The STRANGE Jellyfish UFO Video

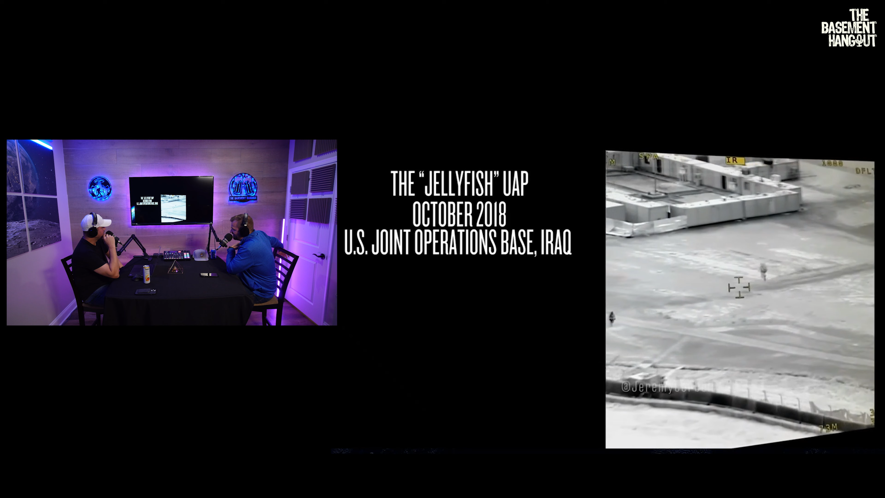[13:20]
So what do you think the 73 meters at the bottom means? 73 meters? But like to the target or I think distance or the zoom level? It's not changing, actually. Well, they haven't changed the zoom. So I wonder if that's the zoom level.
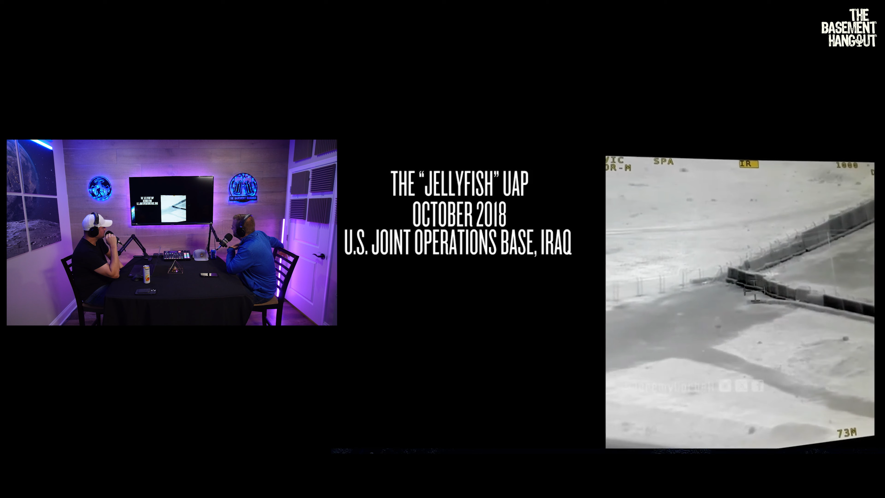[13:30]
Like from here, it almost looks like a floating human because you can only see like two legs. Yeah, that's true.